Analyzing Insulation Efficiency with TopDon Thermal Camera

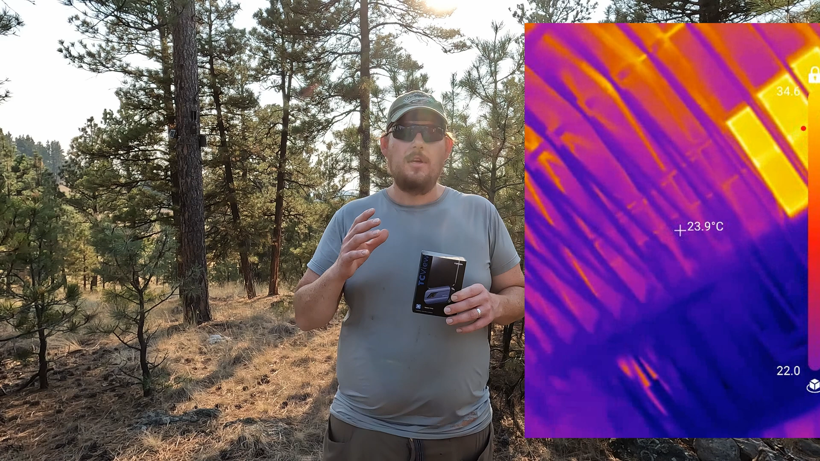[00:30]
On screen: spot 23.9°C
It really shows where the thermal energy is coming in or being lost and it makes a huge difference in understanding how to improve the construction of your existing home or how to improve the construction of one that you're already building.
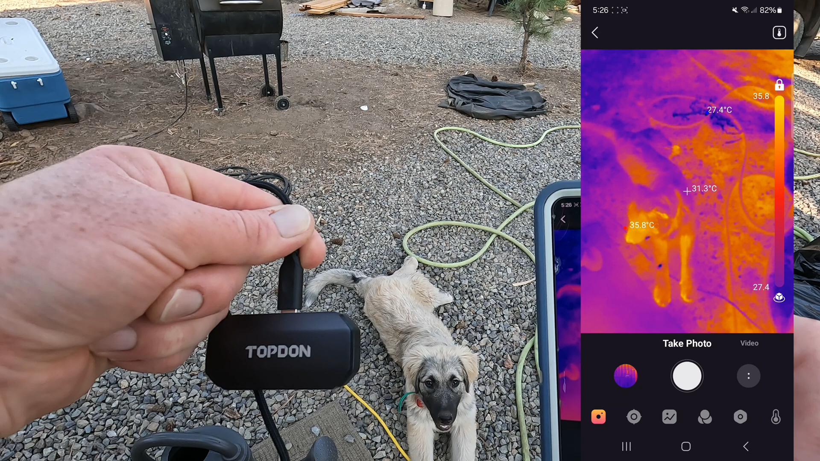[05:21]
On screen: spot 31.3°C
I see that tail I see that tail
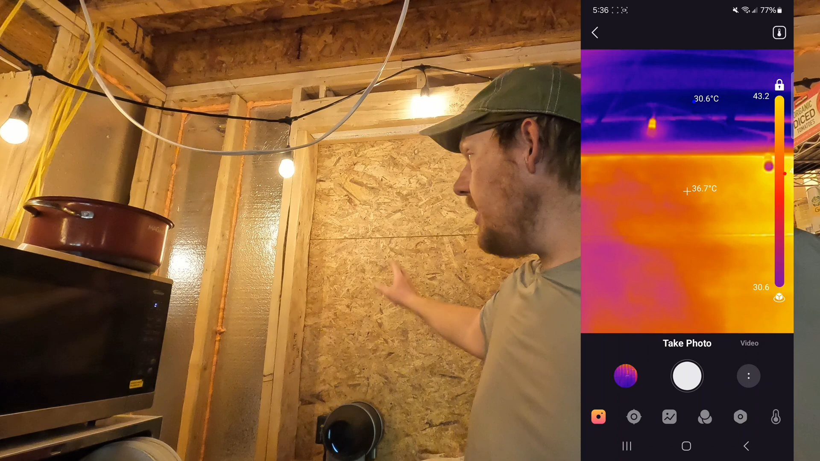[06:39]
On screen: spot 36.7°C
we have insulation on all sides of it so it's really good spot to show what would happen
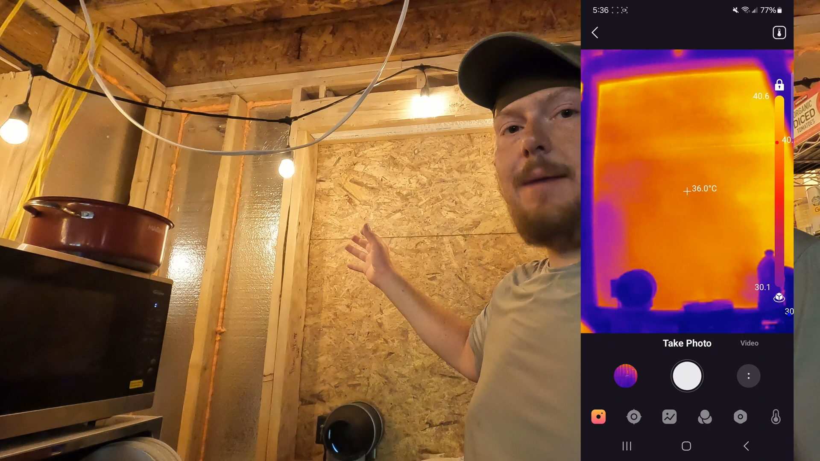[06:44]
On screen: spot 36.0°C
if you had a wall that was not insulated and the sun is beating down on this other side right now it is pretty toasty when you touch that wall so this is a pretty good example of having an uninsulated wall cavity
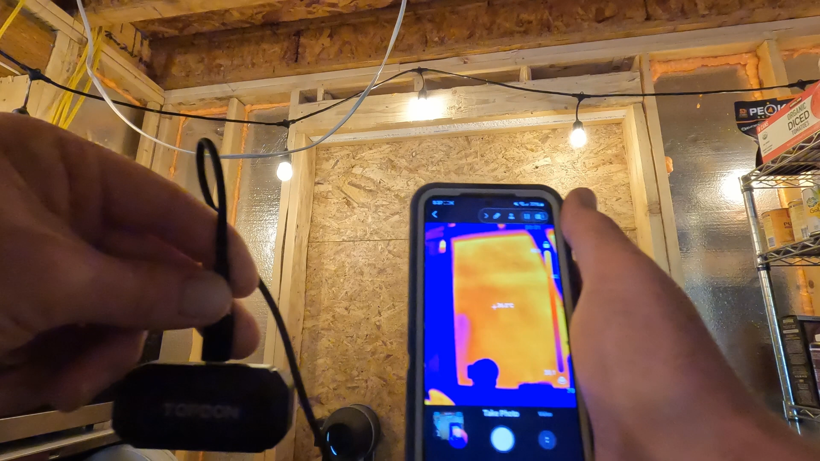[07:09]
so there is a max about eight degrees centigrade difference fifteen degrees fahrenheit between the insulated